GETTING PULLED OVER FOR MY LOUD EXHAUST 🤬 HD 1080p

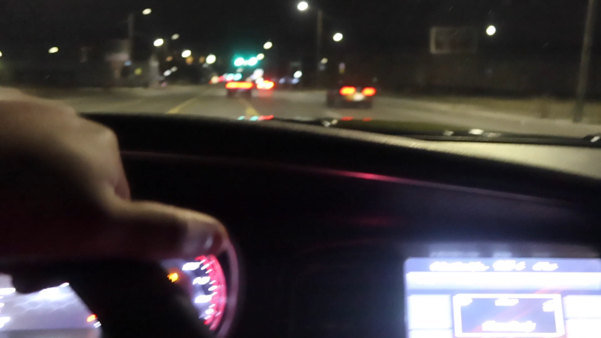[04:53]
We about to get a little race in. My boy Cooley, my boy Ty, right there. You got the Tesla right there.
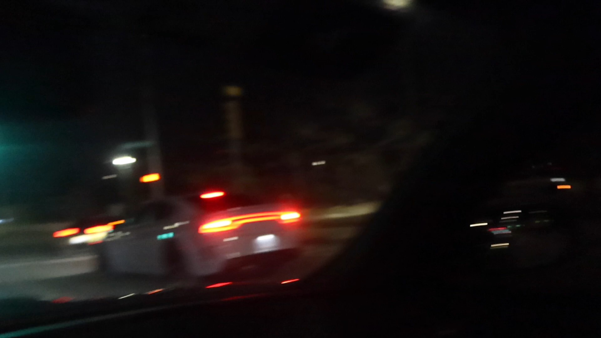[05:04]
It's about to be a Tesla versus my boy MKZ.
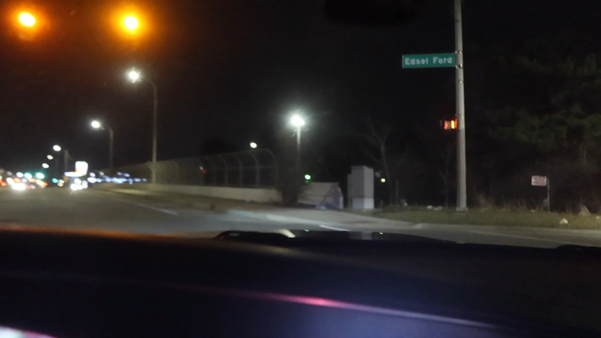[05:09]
We about to see this turnout. Real cool.
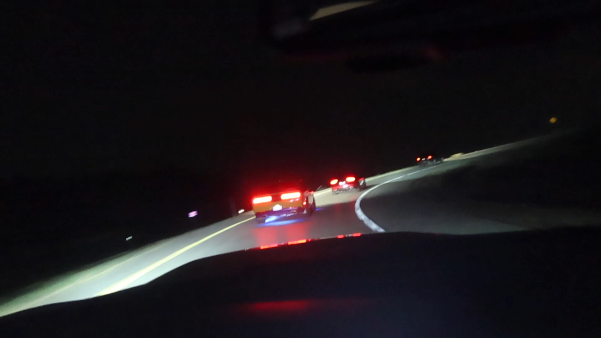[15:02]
And y'all already know Joey, who was on my channel, and my boy Ty behind me with the change of color lights. Look at that. That junk going so crazy. But the Stinger and the Challenger Scat Pack is about to get a roll in. Let's see what they do. All right, y'all. It's looking like a wrap for this video.